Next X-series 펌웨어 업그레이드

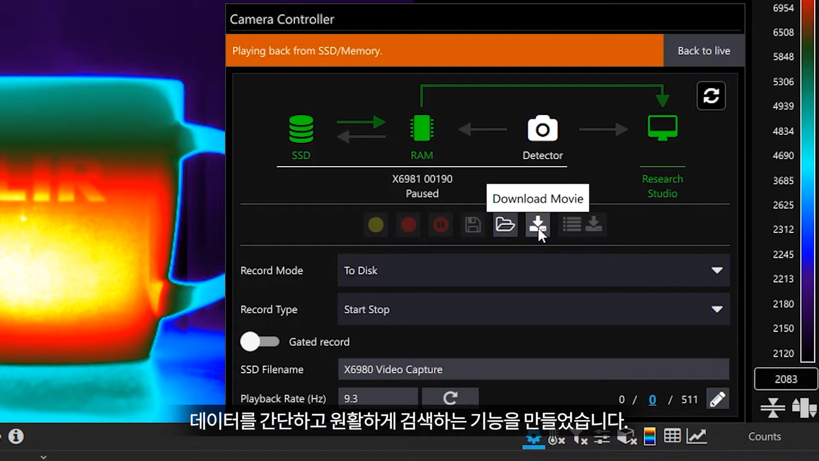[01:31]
We've all had tests where the camera's at a far distance or inconvenient to access.